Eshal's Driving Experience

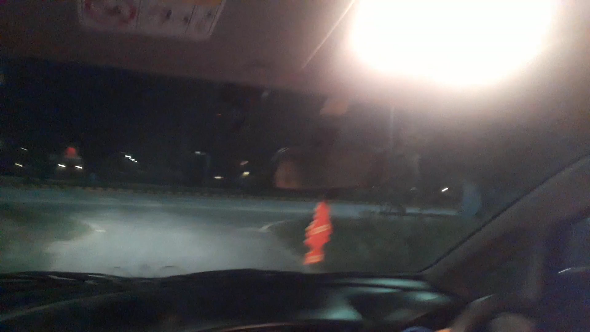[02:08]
That is left way. Yes, very good.
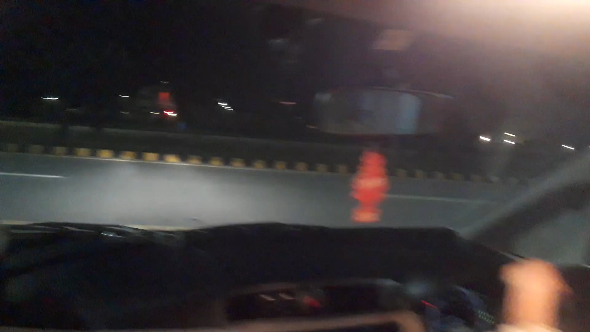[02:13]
Slowly. Where are you going? Yes, very good. Now straight. Your steering should be straight. Yeah, very good, Eshal.
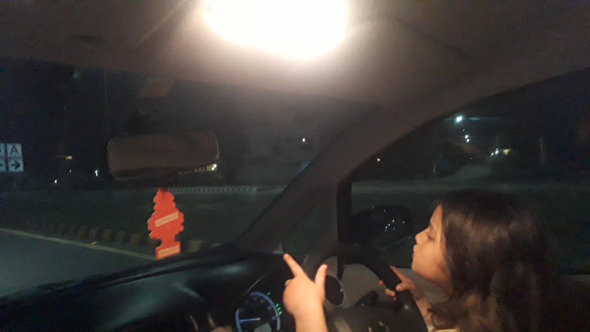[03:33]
You are so small. No, but I can see from here. Okay, go straight. Dad, it's boring to sit down and don't drive. I want to drive. Okay, you will also drive, okay? We'll give you a try and let's see if you can do it or not. I think you can do it. I'm not comfortable. Sit on back.
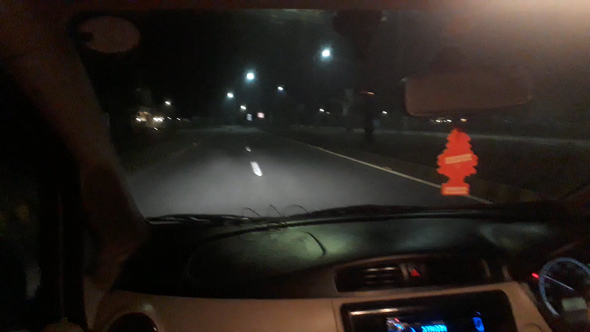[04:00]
Okay. Wait. It's boring to do all this work. You said, go there. Now you have to take a U-turn. Okay? U-turn means you have to turn around like a U. Okay? So you'll go at this side. First, see if any bike, any car, anybody's coming.
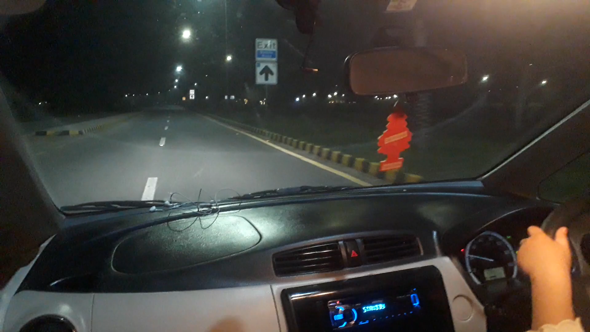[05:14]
This yellow line and the white line in the middle. Okay. So now brake, hit the brake. I want to see if any cat comes on the road. Yes. Now stop the car. Stop the car. You will hit the cat. Stop the car. Yes.